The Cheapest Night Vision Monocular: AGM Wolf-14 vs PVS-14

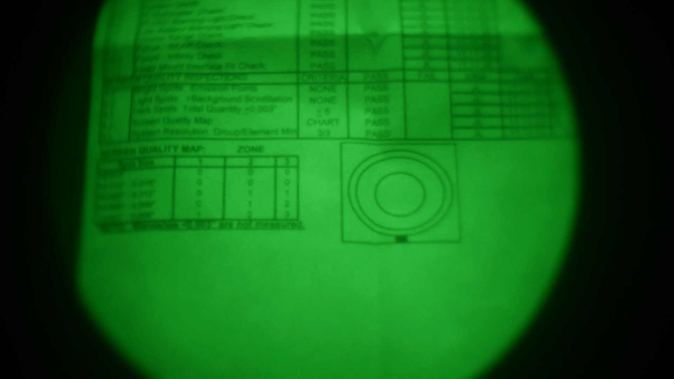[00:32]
So level 1 has the least number of blemishes, level 2, level 3, increasing number and size of blemishes.
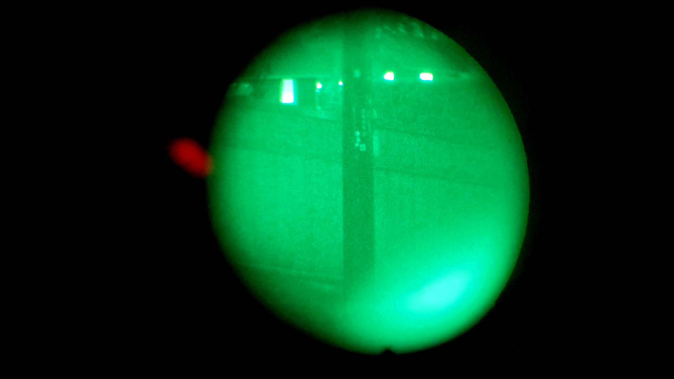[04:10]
If you swing that over so that it covers the IR illuminator it provides a focusing effect to give you a little more range on the IR illuminator.
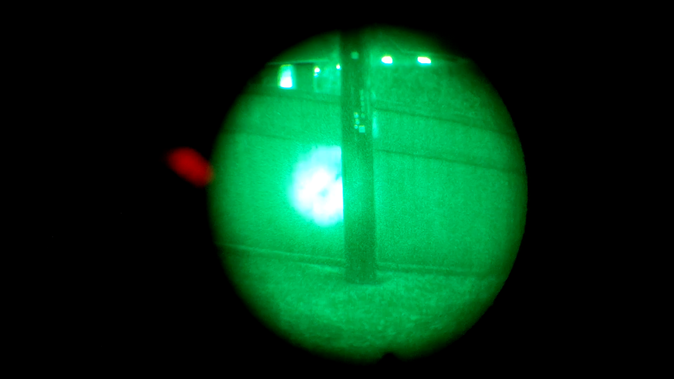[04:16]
The IR illuminator is turned on with this soft push button on the side. Click it once to turn it on.
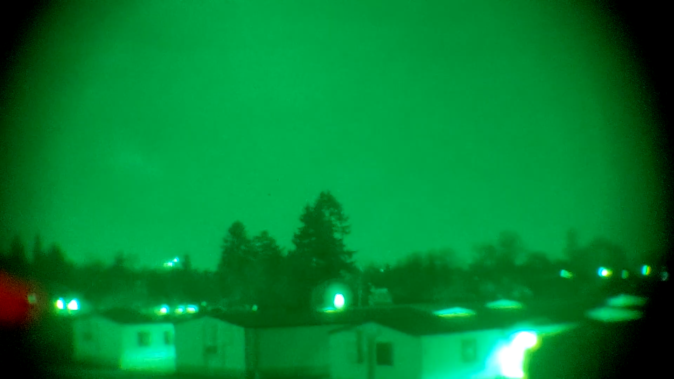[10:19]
2 plus, 3 and digital night vision.
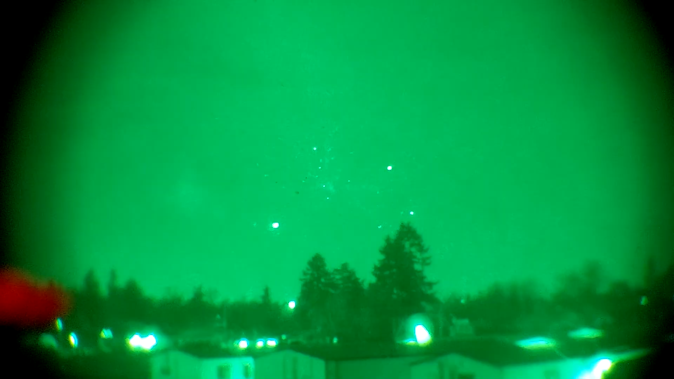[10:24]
What I can say right now is that the performance of the generation 2 plus intensifier tube is decent.
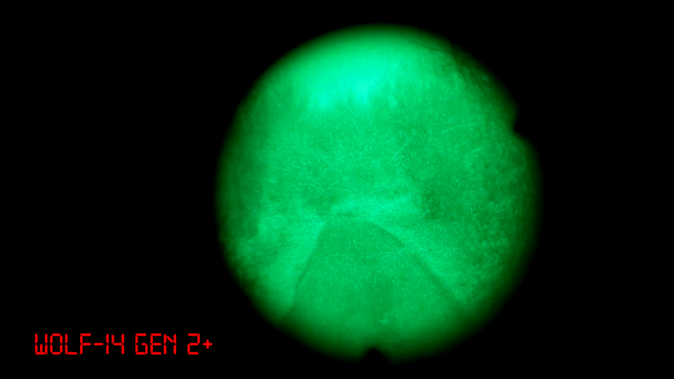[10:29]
It's not going to keep pace with a generation 3 device not only is the light sensitivity quite a lot lower the resolution is also a lot lower
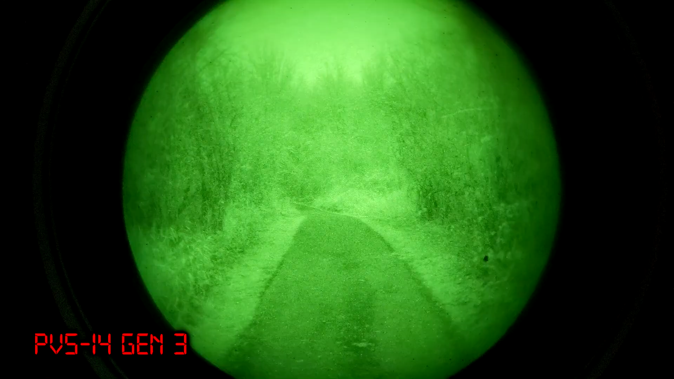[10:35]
so the image is just not going to be as bright it's not going to be as clear.
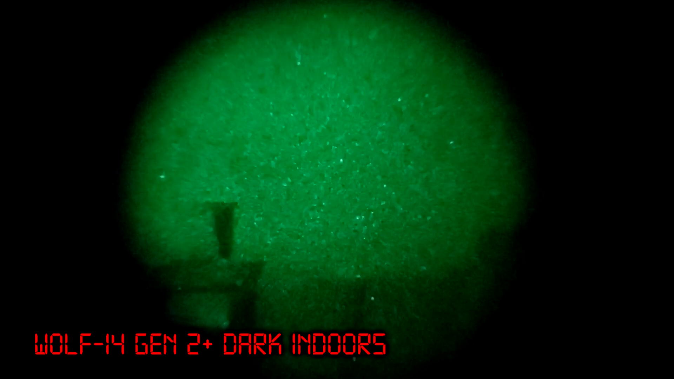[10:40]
It's still better performer than digital night vision because not only does it perform better in extremely low light conditions you also don't have viewfinder lag or latency or frame rate or severe battery life issues to worry about.
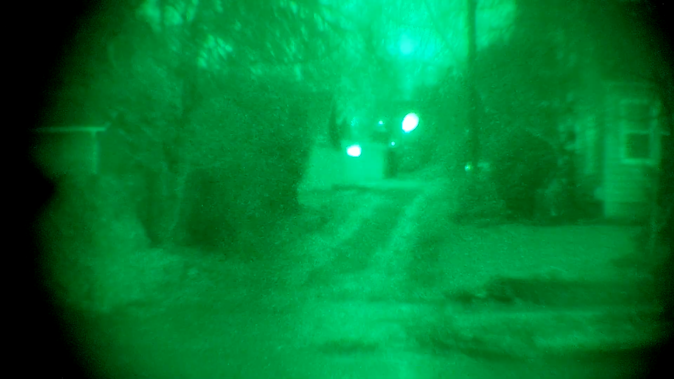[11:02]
Generation 2 night vision does not require the use of an illuminator all the time however if you actually want to see something that's a little farther away or you want to get a clear look at a target to identify it or you want to navigate in a dark area you are going to need some supplemental illumination.
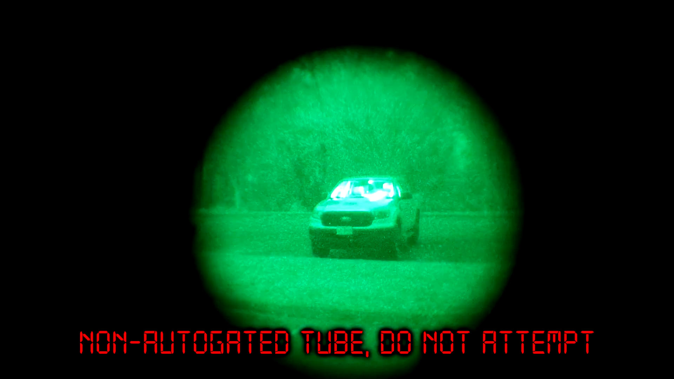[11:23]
If you've already got one of these and you're wondering if it's worth upgrading to an NVM 14 the answer is probably no I mean if you've got one of these and it's working for you go ahead and just stick with it. The NVM 14 housing doesn't seem quite as rugged as the Wolf 14 housing but it's a lot smaller and it doesn't use the same intensifier tube so it's not really a direct comparison.